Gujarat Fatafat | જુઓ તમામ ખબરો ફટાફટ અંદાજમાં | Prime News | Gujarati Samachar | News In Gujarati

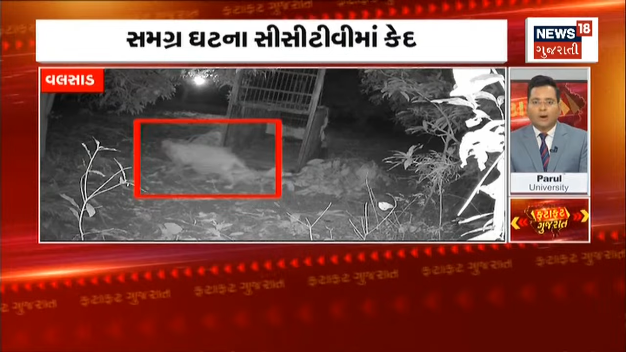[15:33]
चक्कर मारी ने फरार, समगर घटना सीसी टीवी मा ताई कैदुमा अडालजना बंगला मा थी,